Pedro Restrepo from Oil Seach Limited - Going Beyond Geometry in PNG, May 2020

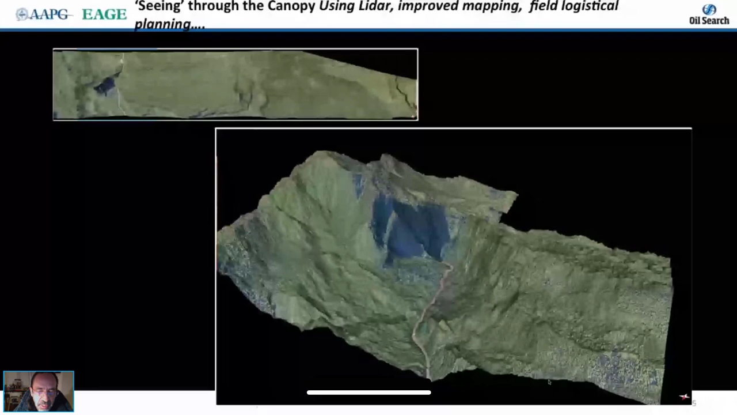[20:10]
As you can see from this image, uh, which is an enhanced image, uh, from LIDAR with a slope, which actually allows us to do some mapping in the office and follow some of the units that we use to map and also allows us to help both engineers and in the planning or rigs and sending equipment up into the hills. But another, another interesting thing that you can see on this, uh, image is that the derived, the rye is the carbonates, that thick unit, is, uh, folded at a different, uh, wavelength than the units that are below, which is the reservoir, the toro and the yeru, which is the cap, cap rock.